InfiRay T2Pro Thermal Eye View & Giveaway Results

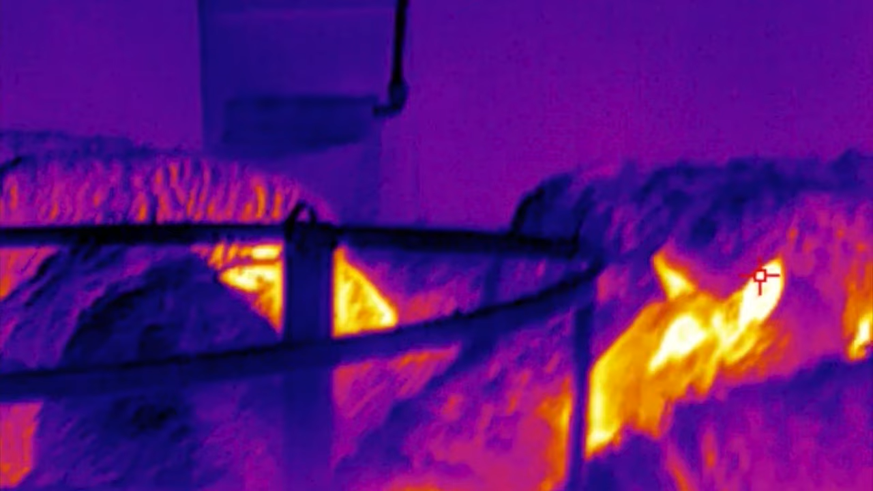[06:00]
It's lambing up where we are at the moment, and this is in the lambing shed where all the ewes are waiting to lamb,
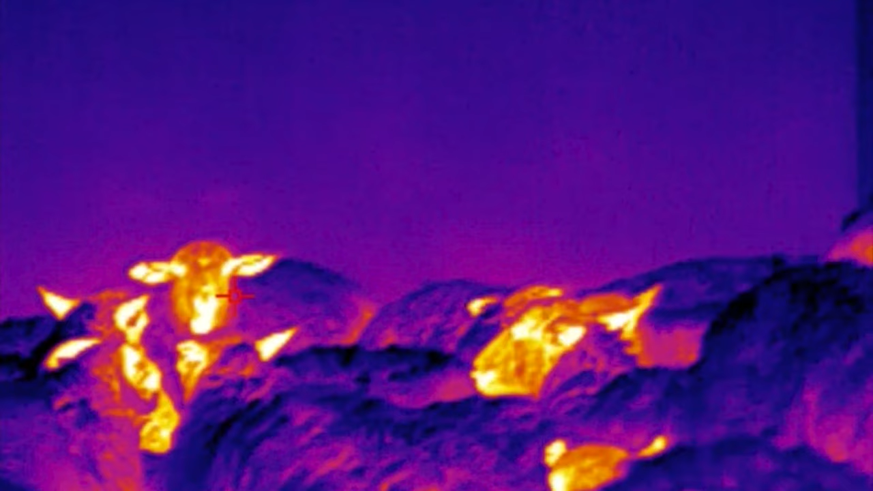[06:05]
and the lights are off here, so this is pitch black,
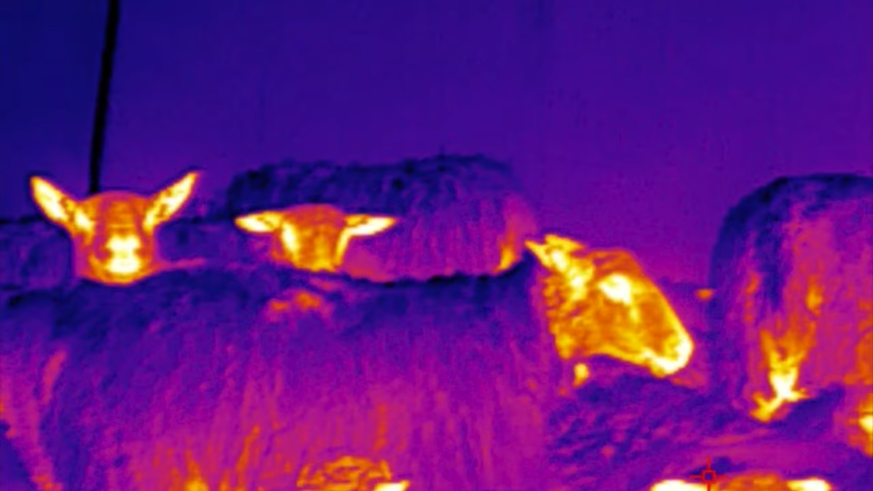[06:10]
and this is the heat sources from all the lamb, the sheep ready to lamb.
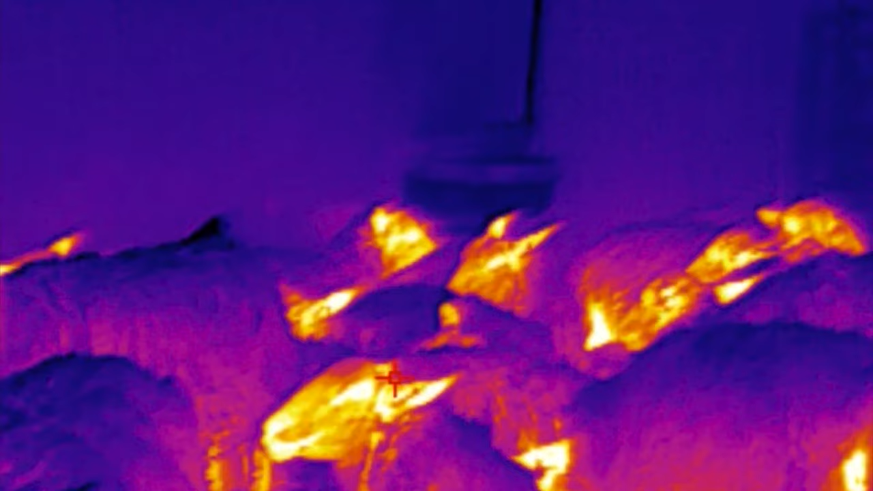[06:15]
Picks them out really well, and it really is absolutely pitch black out there.
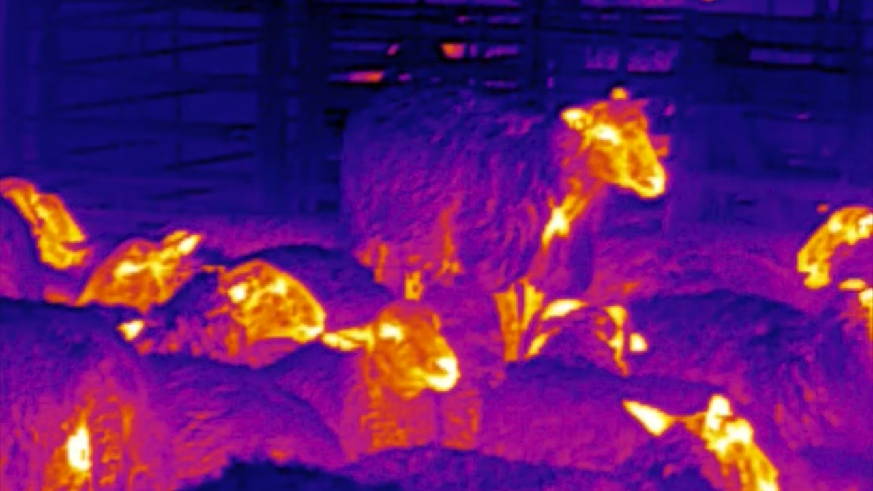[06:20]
So quite impressive. It picks up a lot of details. You can see a hell of a lot of details.
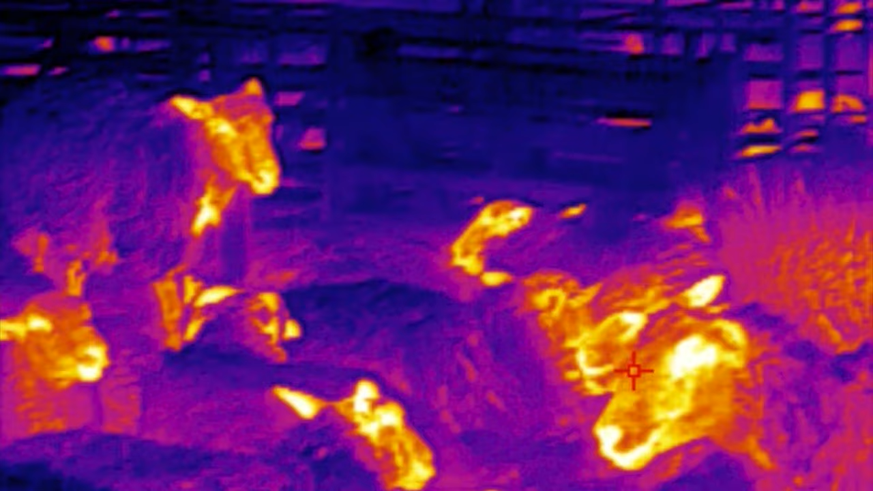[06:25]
You have to focus it for the different focal lens. So turning the end of the lens on the camera enables you to focus it.
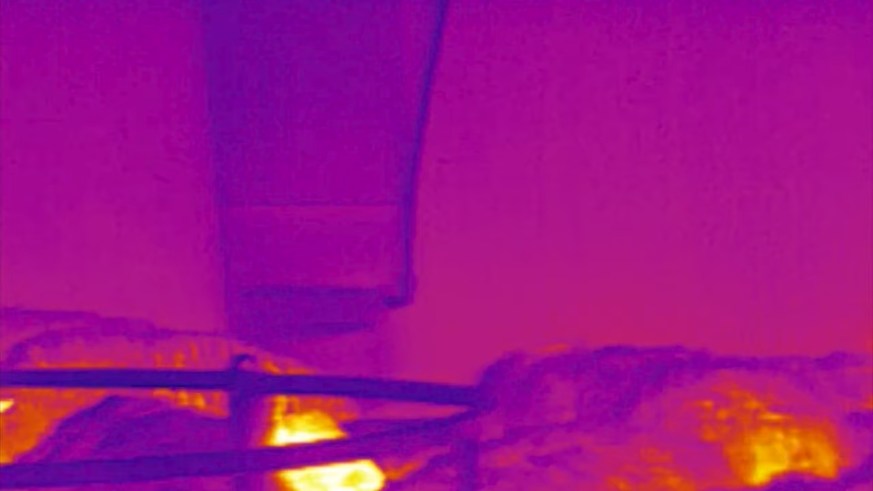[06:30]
But it works really well.
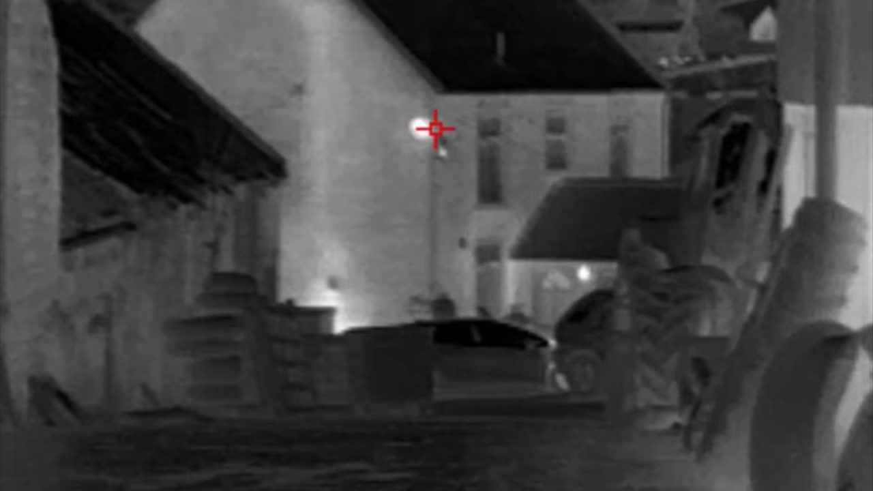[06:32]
This is outside. There's a heat source there from a light.
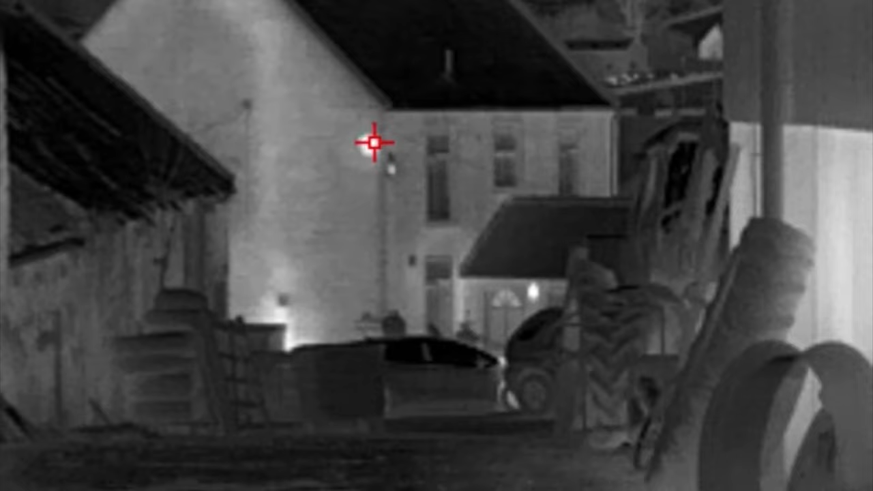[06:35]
This is a different variation of the colours.
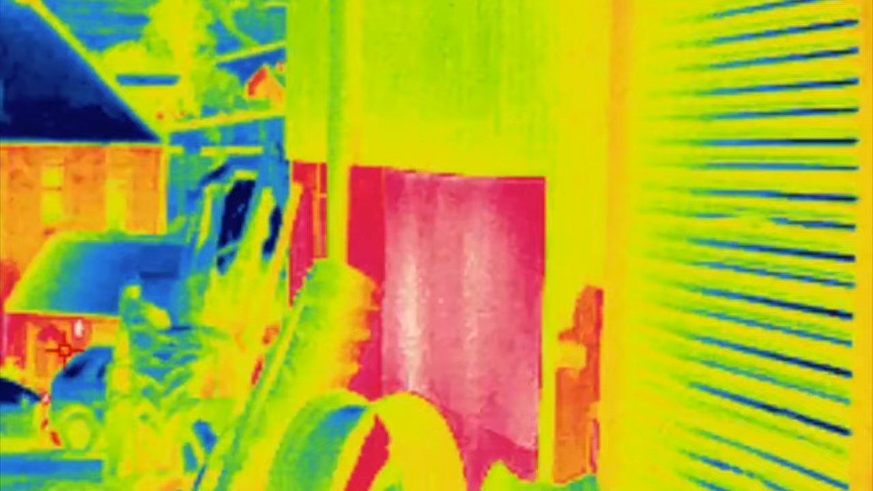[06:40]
And then I took it across to have a look in the cattle shed. And again, this was completely black. So there's some sheep in the distance there.
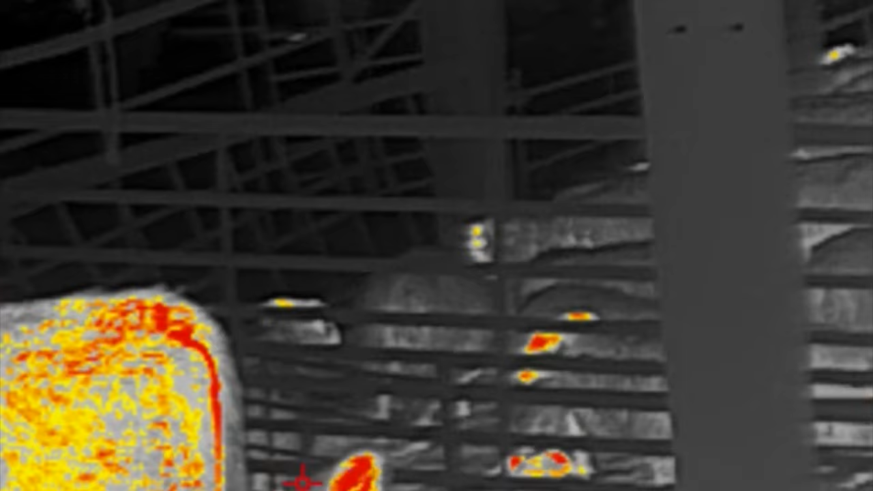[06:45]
And there's some cows. But there was no lights on in here whatsoever.
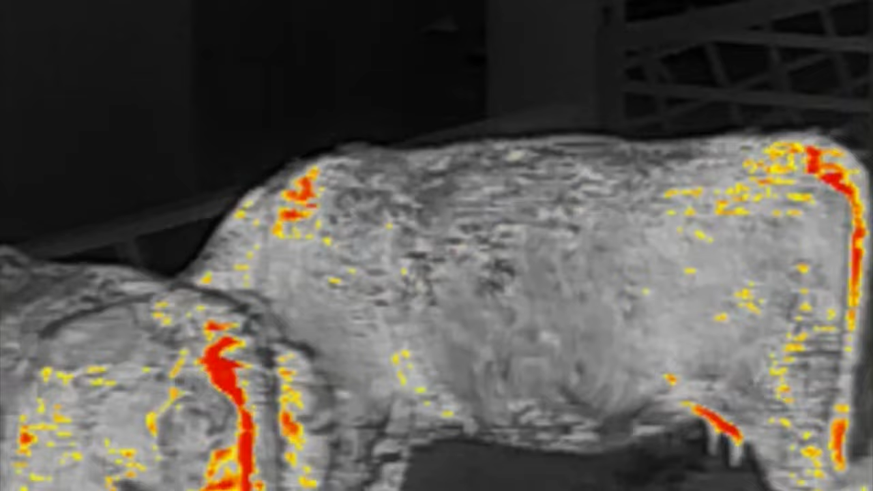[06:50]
So pretty impressive, really. I'm really impressed how you can see the heat sources.
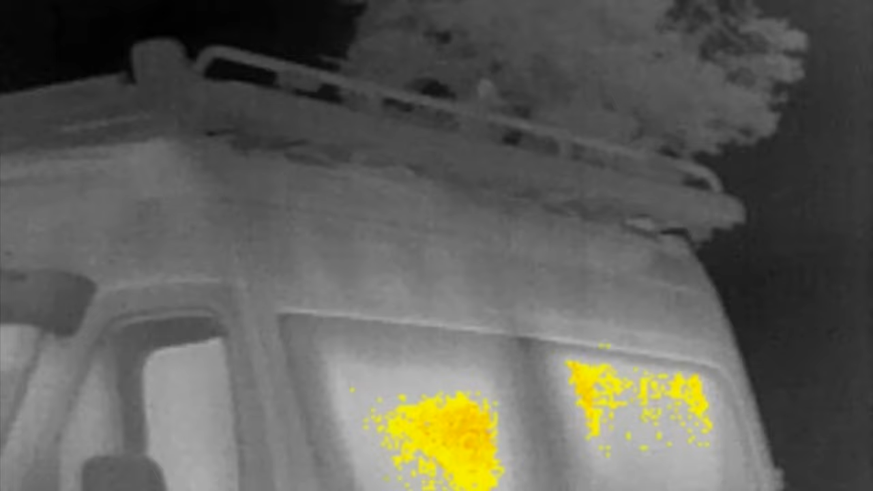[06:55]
This is a different variation of the colour back onto the camper van.
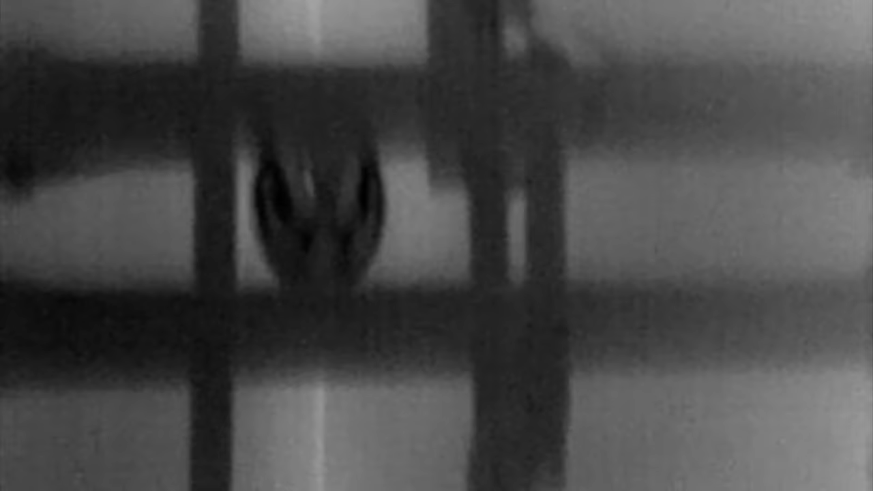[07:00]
But I can guarantee now, every time I go somewhere, somebody's going to say, "Have you got that camera with us? Can you check out my heat losses? Here's a car going by which got up to about 50 metres away."
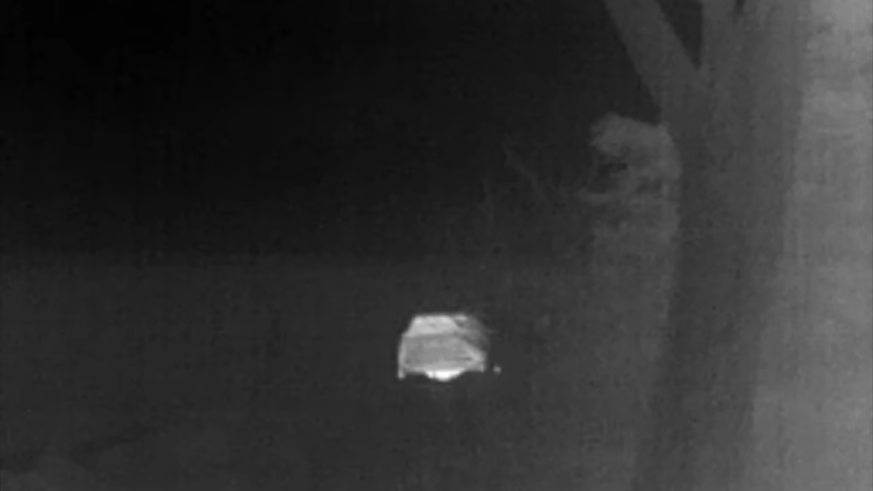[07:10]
So it's got a good range on it.